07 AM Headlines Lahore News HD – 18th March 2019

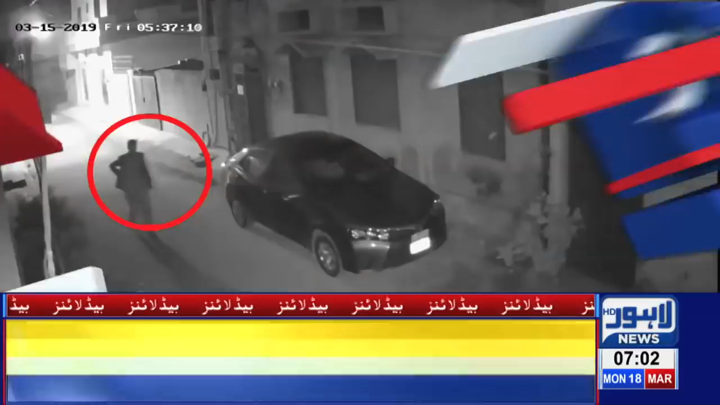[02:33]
پولیس کا ڈر نہ پکڑے جانے کا خوف مہارت سے دروازہ کھولا گاڑی میں بیٹھا اور کار خائب اقبال ٹاؤن جہانزے بلوک میں چور نے گھر کے باہر کھڑی گاڑی
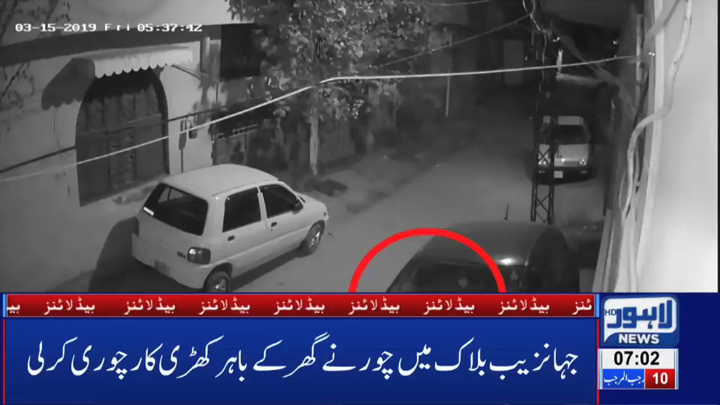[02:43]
چوری کر لی واردات کی سی سی ٹی وی فوٹیج لاہور نیوز کو موصول